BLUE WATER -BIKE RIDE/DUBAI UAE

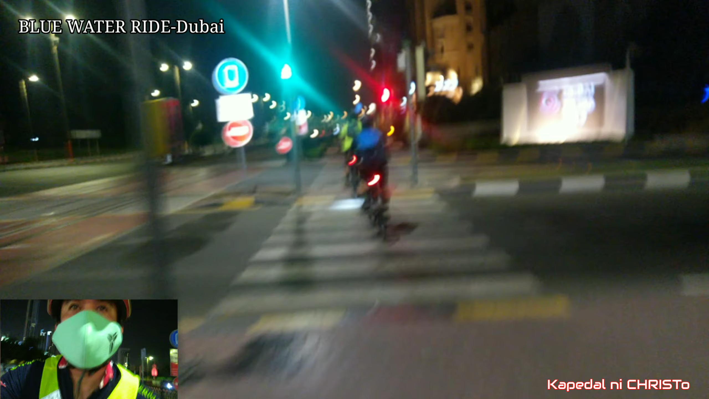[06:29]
Meron talaga siyang itinalaga mga bike lane.
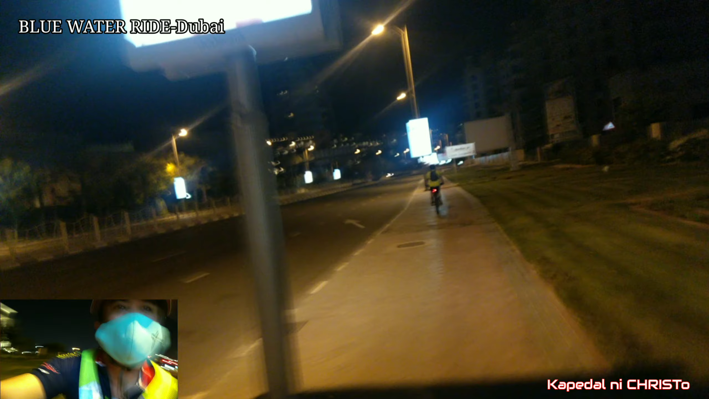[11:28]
Walang ilaw yung Burj Al Arab ngayon. Madaling araw na kasi. So time check 4:26 ng umaga going to Dubai Dera Barakabad. Oh.
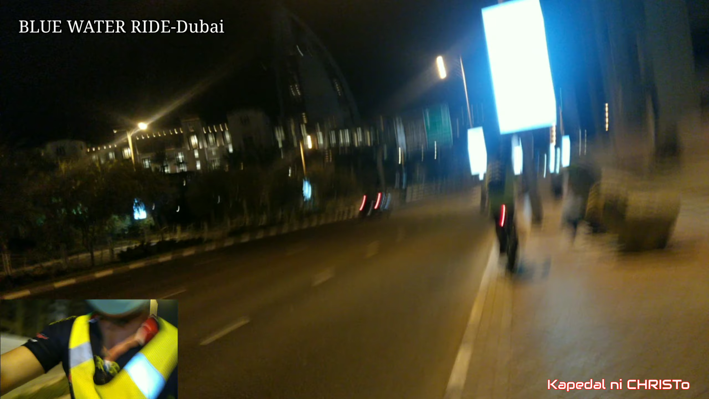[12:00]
Yan mga kapitan. Walang ilaw eh. Uy, uy, laki ng mga manok oh. Yes.
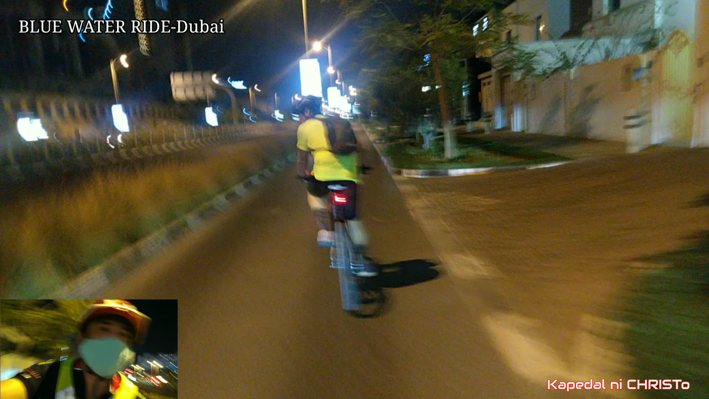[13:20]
Bike lane pa rin to, Brad, no? Pwede pa na. Ang sakyan.